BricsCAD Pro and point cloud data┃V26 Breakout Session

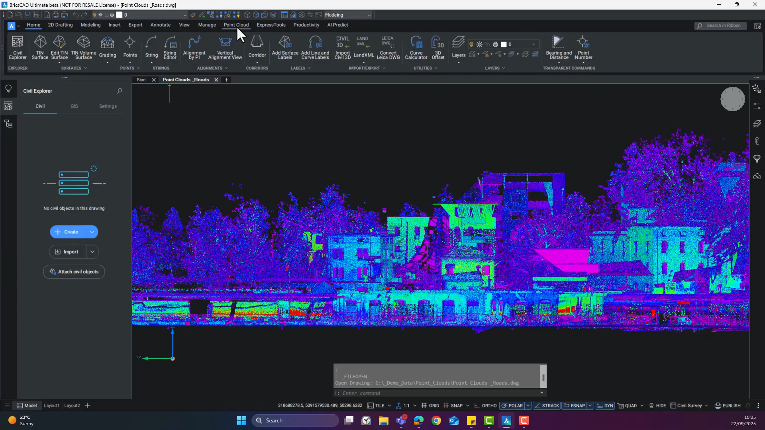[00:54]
and v26 when it comes to pre-processing point clouds in BricsCAD.
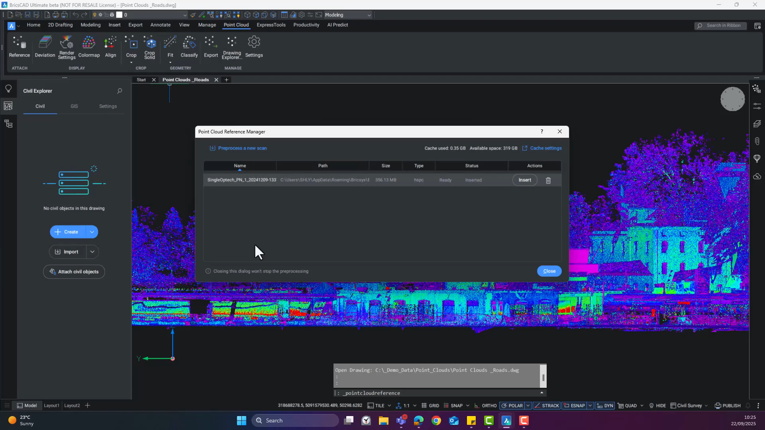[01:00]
Now in v25, even though you could work with multiple types of point cloud formats, the pre-processing dialog was a little basic.
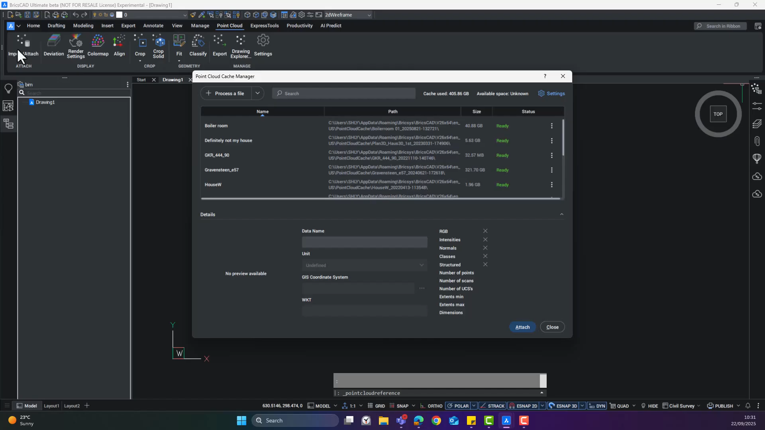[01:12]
Now we've updated it to include a thumbnail and metadata, such as whether the point cloud has scans, normals, UCSs, the number of points, and more. Some of these metadata can be changed.
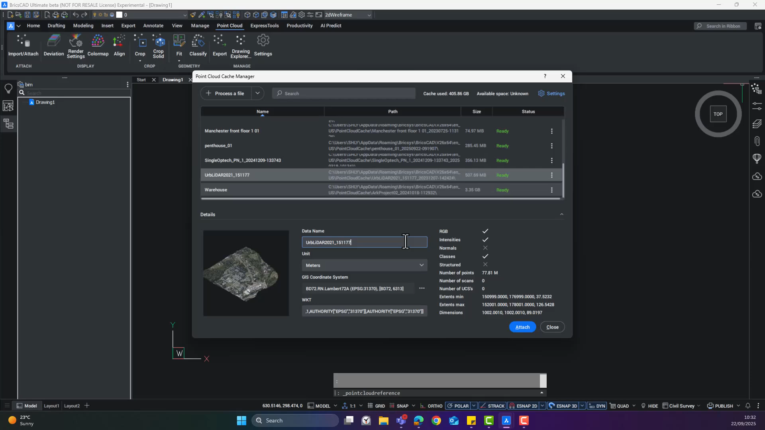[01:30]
So for example, you can rename a scan in order to make it easier to identify. If you work with outdoor scans, you may notice that there are geographical coordinates associated with it. This will show up in the dialog box, and when attaching,
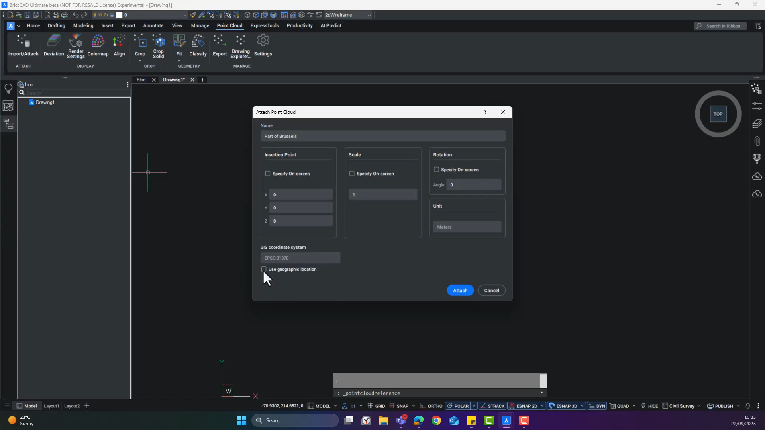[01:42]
you'll be asked whether you want to use it. Note that if you do, then it'll override the coordinate system associated with the drawing. So make sure you have your workflow set up beforehand.
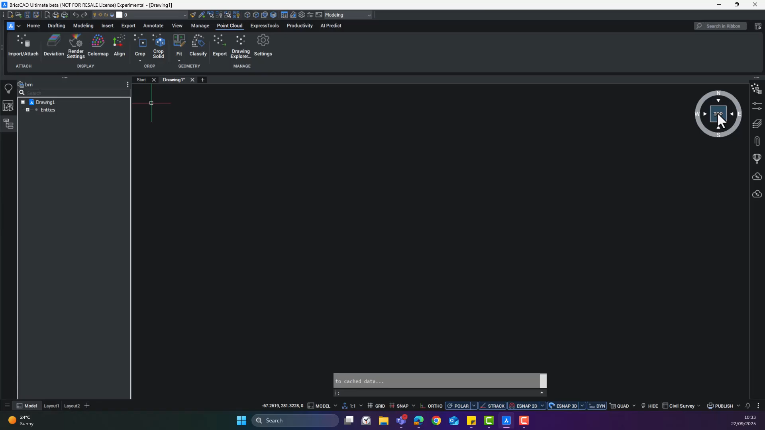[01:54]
When you attach the point cloud,
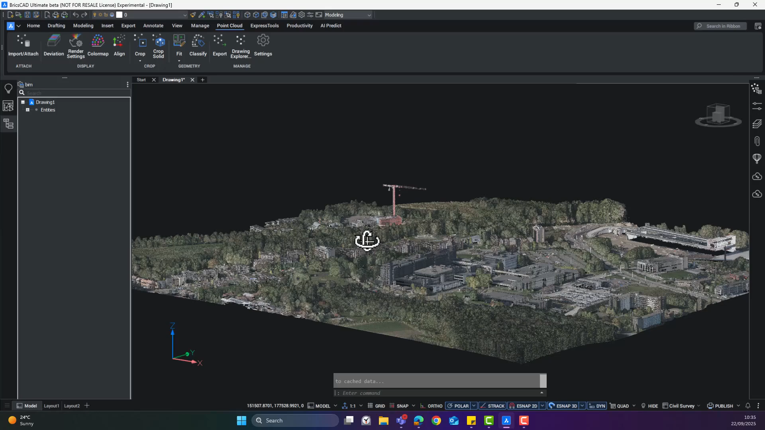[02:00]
you can continue to use it in your survey workflows with things such as adding maps from an internet server. Here we use the geomap command to add some background mapping. And note that by adding the point cloud with
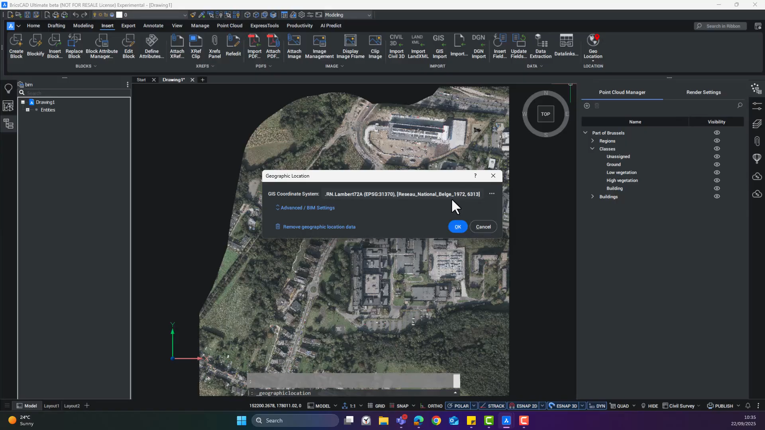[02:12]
geographic location data means we don't have to set it. We can just add an online map, in this case from an Esri server.
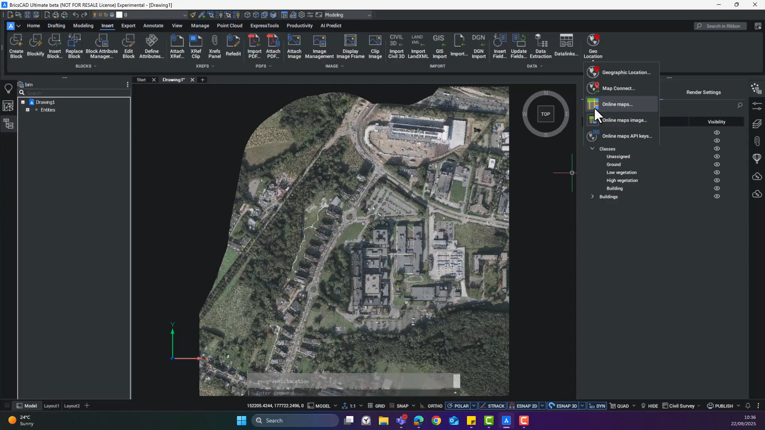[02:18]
And voila, you have a background map for your point cloud.
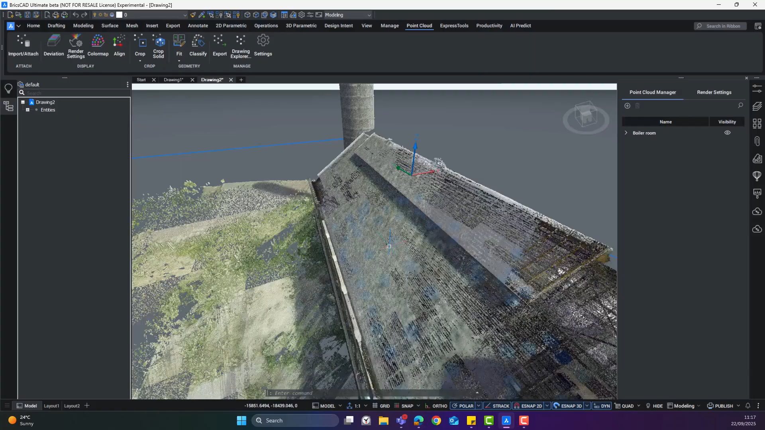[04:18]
Remember that if you click in the bubble view window and hit control A,
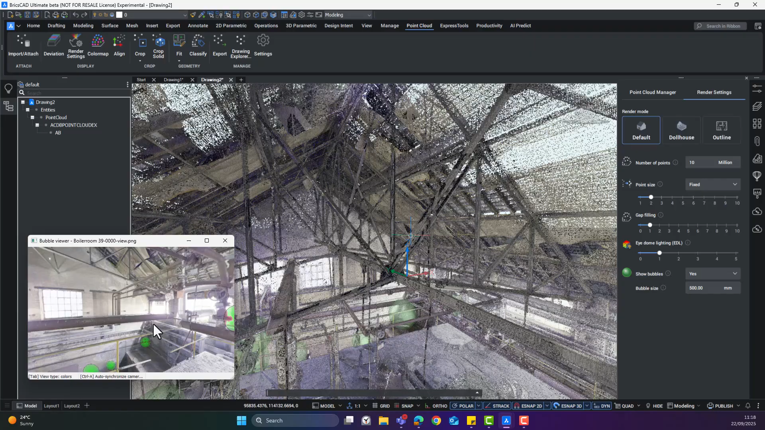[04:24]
you can auto synchronize the scan and camera.
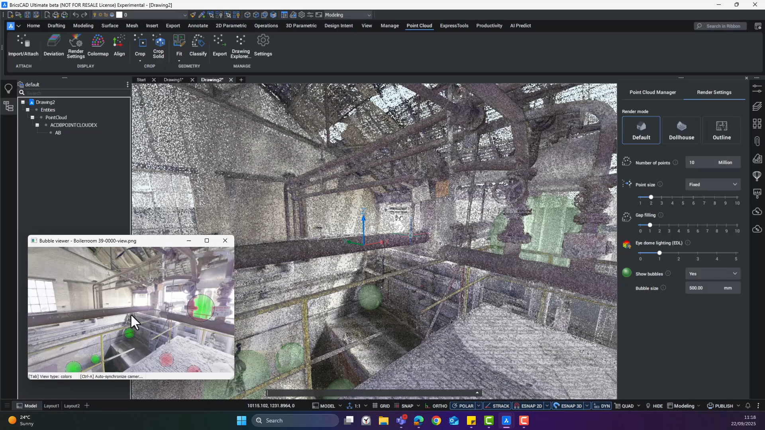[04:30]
So using your middle mouse button to click and drag your photo, we'll drag the point cloud along with it.
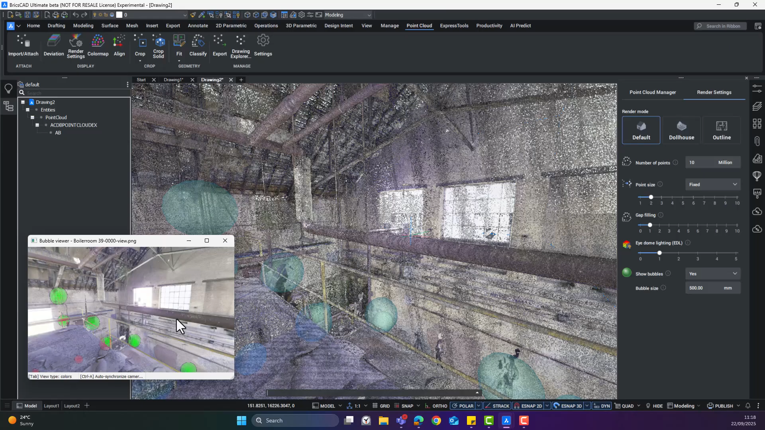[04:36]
Now, this isn't new, it's just cool. And I wanted to remind you of it.
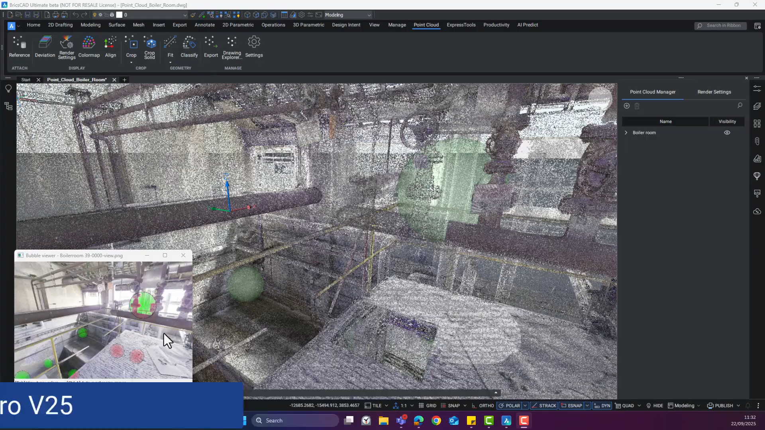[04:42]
What we're looking at here is this scan in V25.
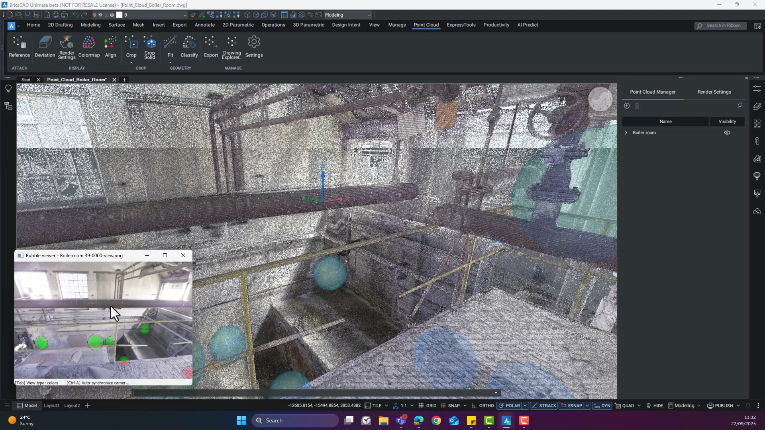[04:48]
Now, if we head over to the render settings on the point cloud manager panel, we have bubble visibility, size, adaptive display, point size, and more, including dollhouse rendering.
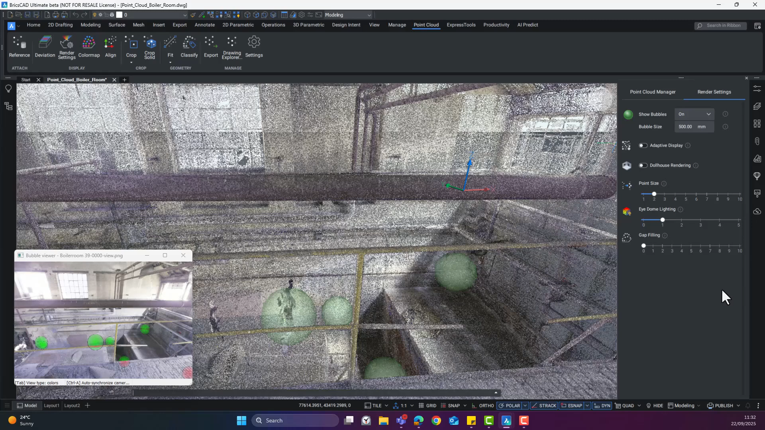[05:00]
So let's head over to V26.
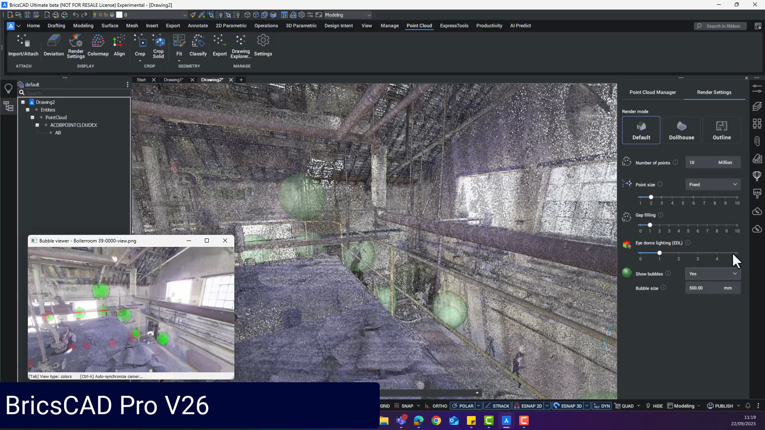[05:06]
And you'll see that the render panel has been redesigned. You now have the ability to specify the number of points on screen. Just use the arrows to go up or down in increments of 5 million. And this makes it super easy to have a light point cloud when setting up views or navigating with the option to show more points for visuals at a later time. You can change bubble options to resize, show, hide,
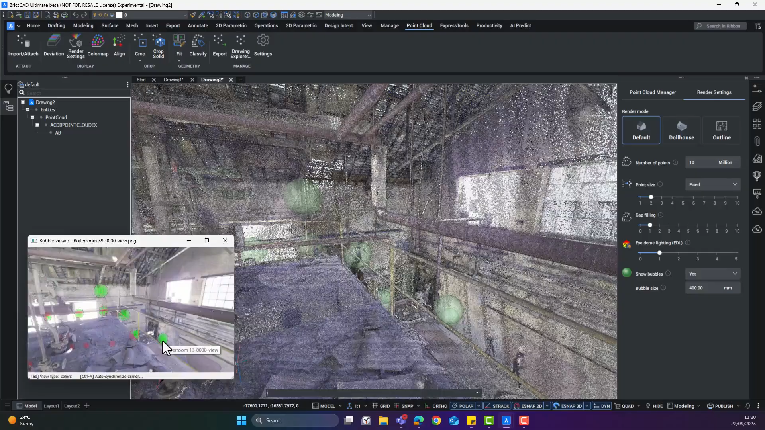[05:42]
or show visible, both in the bubble view and the drawing view. Now let's have a bit more of a look at the dollhouse and X-ray render modes. We'll attach a point cloud, clip the points to the inside of a rectangle by choosing the clip option,
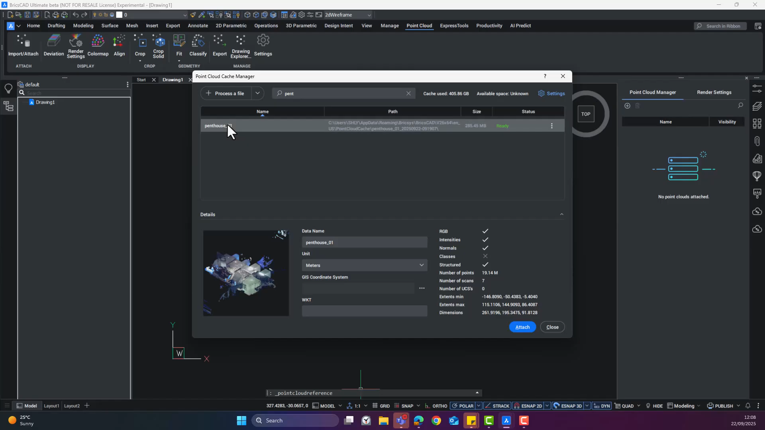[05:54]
and then specifying inside at the command prompt. And again, I cannot emphasize this enough. Always keep your eye on the command prompt when you're working with point clouds.
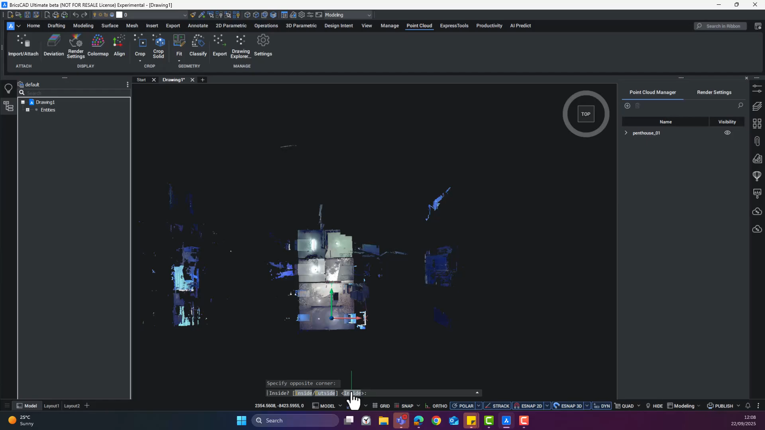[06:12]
So many times something will pop up and you're thinking, well, now I don't know what to do. It's waiting for input right there. On the point cloud manager panel, choose the render settings.
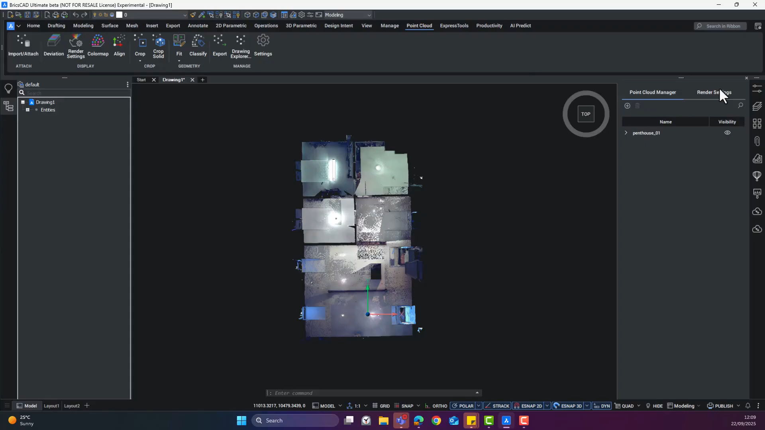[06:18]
Right now it's on default. And then click dollhouse. Now this gives us the illusion of taking the roof off. And outline gives us the impression of taking the roof and the floor off.